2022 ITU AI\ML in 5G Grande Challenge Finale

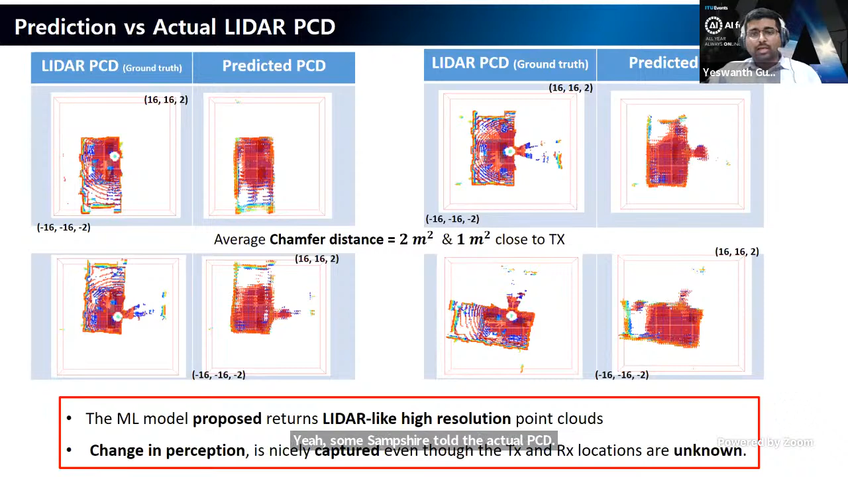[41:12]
and the change in perception across location and orientation is nicely captured in the predicted PCD. Quantitatively, we get an average sample distance of 2 meters square and 1 meter square for samples closer to transmitters.
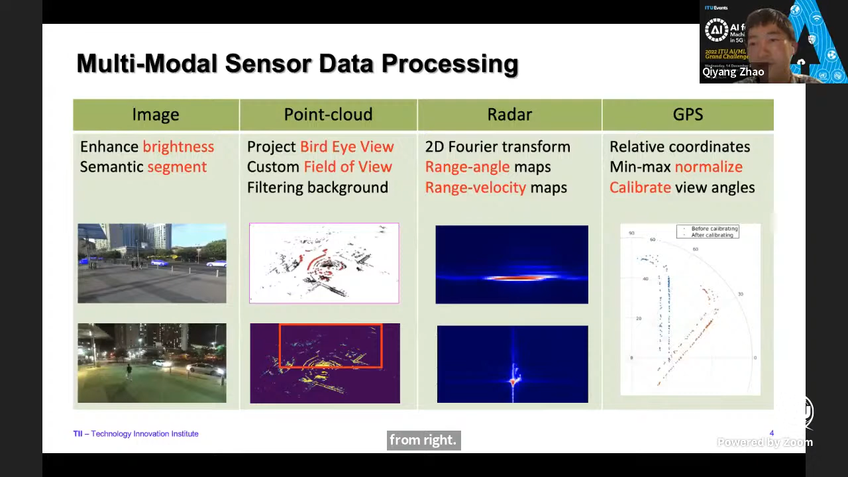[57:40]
And then for radar, we do a Fourier transform to the range angle and velocity maps. And GPS, we do normalization and calibrated the view angles. So comparing all these resources, we find that with multiple sequences of data,